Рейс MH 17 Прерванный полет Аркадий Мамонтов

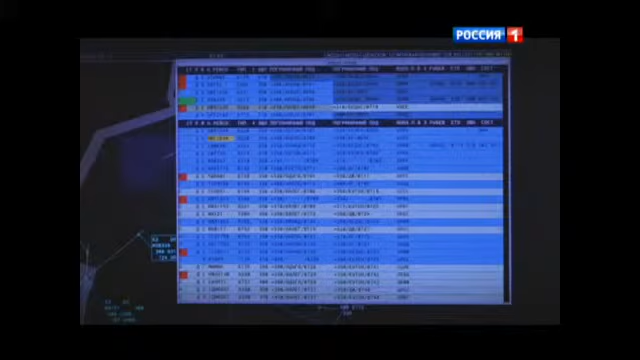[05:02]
полетов на эшелоны ниже 7900 метров. Все остальные эшелоны над Луганской и Донецкой областями, где шли бои, были объявлены безопасными.
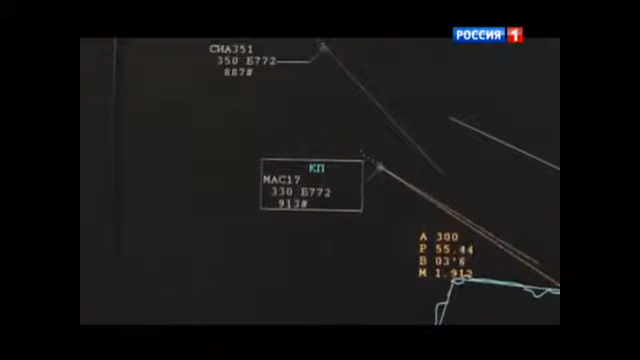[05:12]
И с этим согласились европейские перевозчики. Через 1 час 30 минут после взлета борт MH17 находился над Варшавой. Высота немногим более 10 тысяч метров.
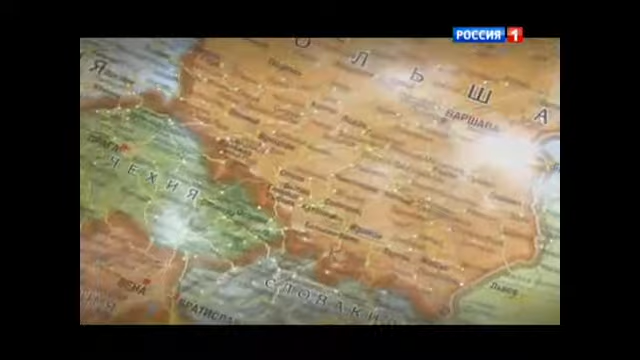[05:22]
Контроль полета осуществлял диспетчер Центра управления воздушным
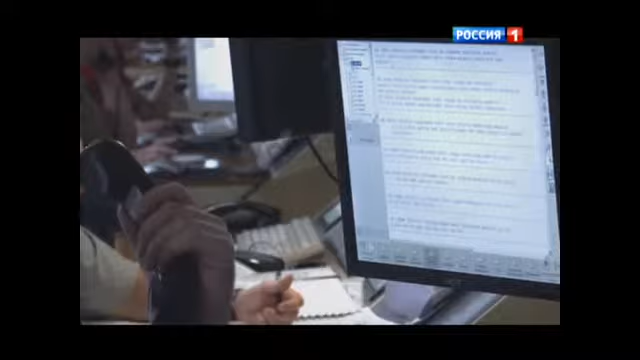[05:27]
движением в Варшавском международном аэропорту имени Фредерико Шопена.
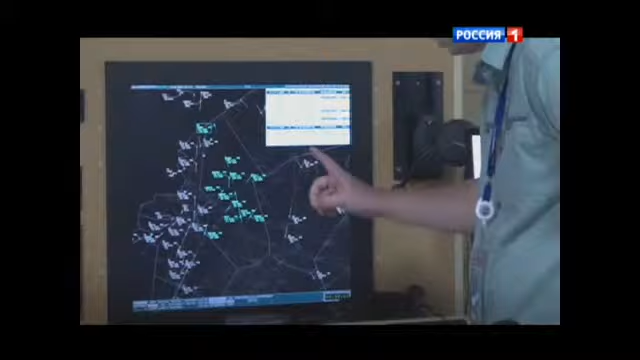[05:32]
Все шло штатно. Одна интересная деталь. В небе над Польшей пересеклись два маршрута.
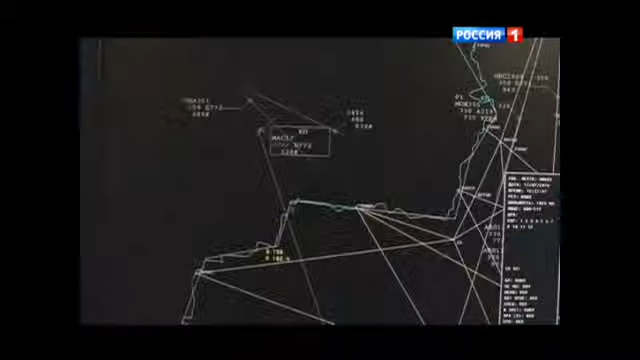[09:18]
Но по нашей информации именно в это время и в этом районе был зафиксирован объект,
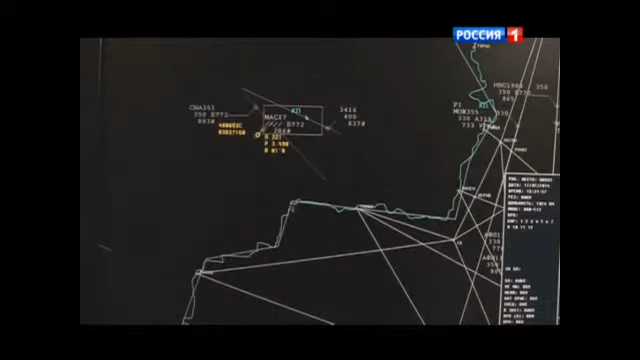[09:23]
так называемая цель, меньше эффективно отражающей поверхности. То есть военный самолет. Кстати, на вопрос о том,
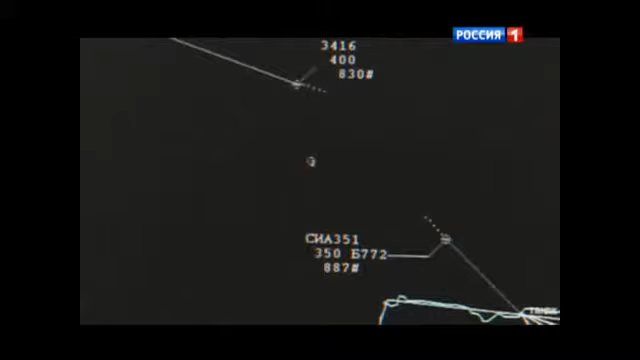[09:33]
где записи переговоров украинских военных летчиков с руководителем полетов,
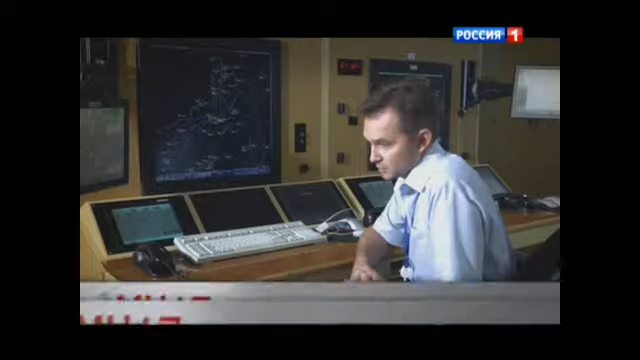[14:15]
Значит, у нас с Украиной согласно соглашению информация проходит по системе ОЛГИ.
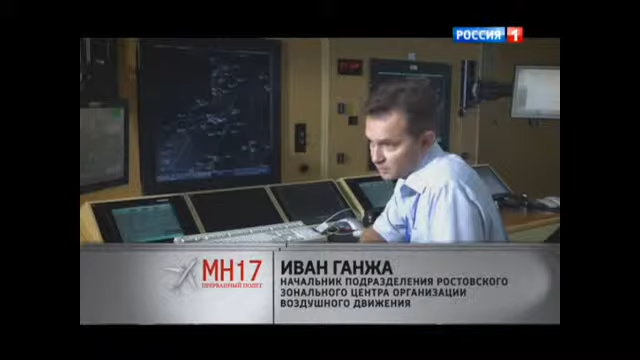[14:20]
Если какие-то изменения, тогда уже речевая информация, то есть голосом передается. А так по системе ОЛГИ, то есть без голосовой передачи данных. Вот это зелененькие границы Российской Федерации. Это Азовское море, соответственно. Борт должен был войти через точку Тамак, вот в этом месте. И за 54 километра примерно отметка о воздушном судне пропала на территории Украины.
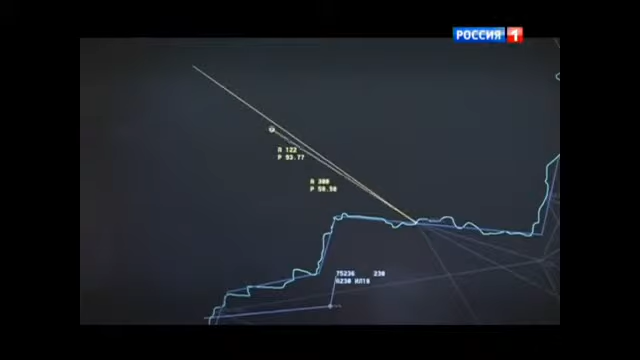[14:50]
В 17.09 примерно московского времени информация по ОЛГИ прошла о том, что воздушное судно в 23 минуты должно войти в нашу зону. Ну, фактически, оно в нашу зону не входило.
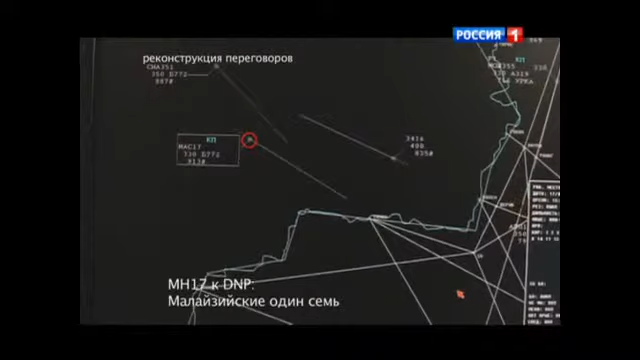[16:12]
Депропетровский, Тарастоф-1. Не могли бы вы дать курс Малайзии до Ростова до точки РМД? У нас их здесь три.
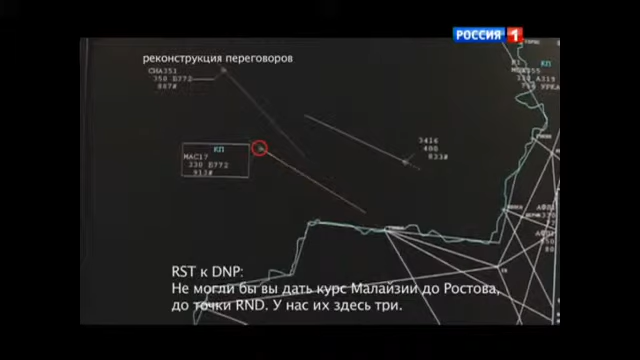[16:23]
Для Малайзии-17? Да, мы вернем их обратно к точке ДИКНА. Хорошо.
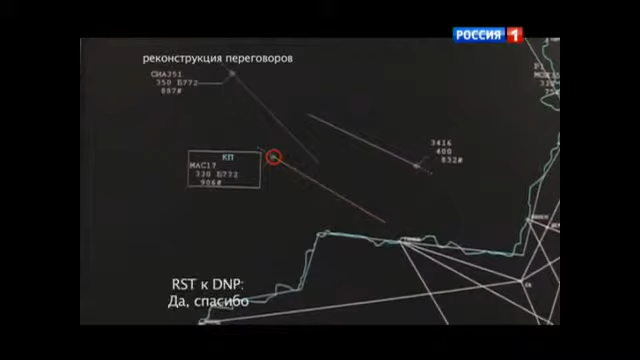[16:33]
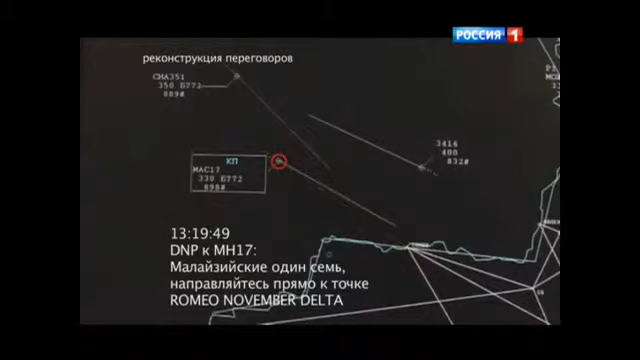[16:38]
Малайзии-17, новый трагедий проходит в точке РМДД.
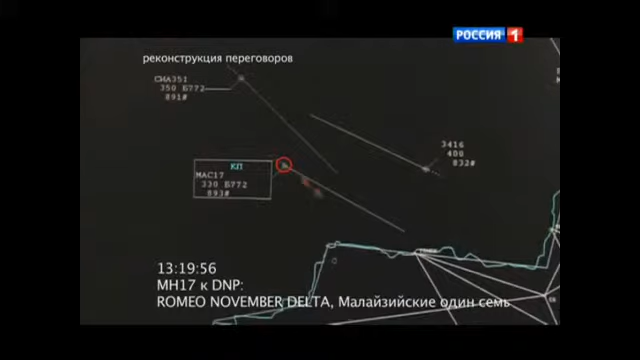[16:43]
РМДД, Малайзии-17. Малайзии-17, и после точке РМДД, ожидайте в ТИКНА.
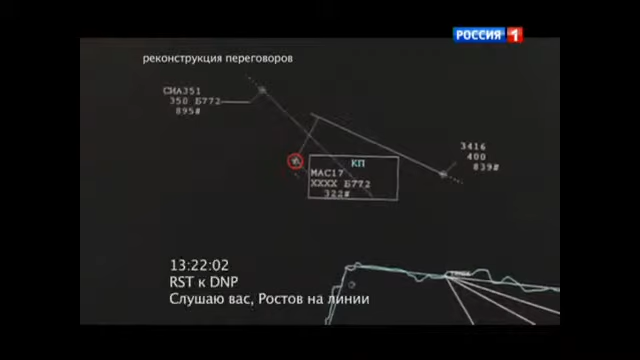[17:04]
Слушаю вас, Ростов на линии. Ростов, вы видите Малайзию? Она отвечает? Нет, похоже, его цель стала распадаться.
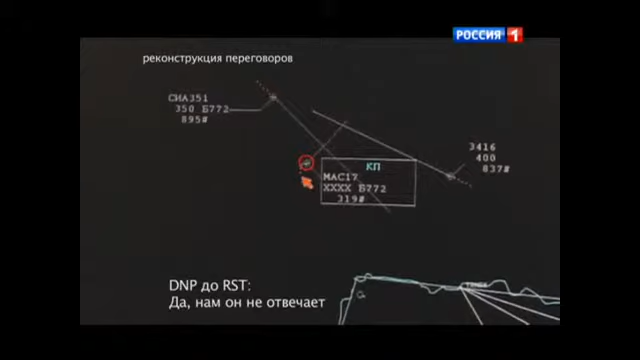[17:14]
Да, нам он не отвечает. Не отвечает, да? Да, и мы сейчас его не видим. То есть, вы дали им прием, затем подтвердили и... И это все, да?